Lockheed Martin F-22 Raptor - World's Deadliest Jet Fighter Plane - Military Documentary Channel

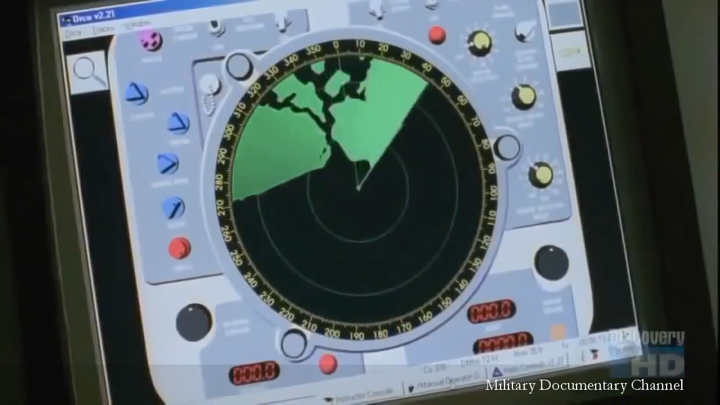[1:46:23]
Stealth technology was created to counter advances in radar. Radar works by sending out radio waves and measuring the amount reflected back to determine the distance, speed, and course of an object.